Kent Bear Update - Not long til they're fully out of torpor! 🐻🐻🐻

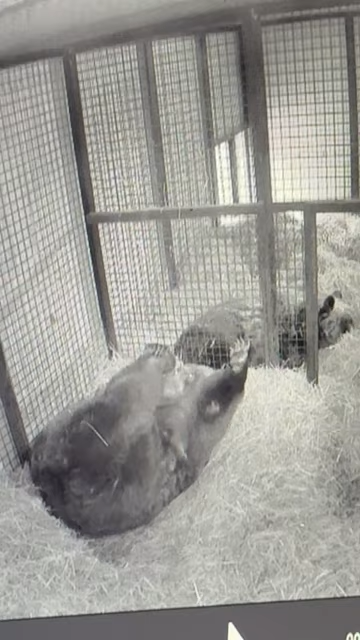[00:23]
lots of napping, they get up and they have a little bit of food here we mostly just feed them sort of leafy greens and things that they come across a little sort of semi naturally in the world.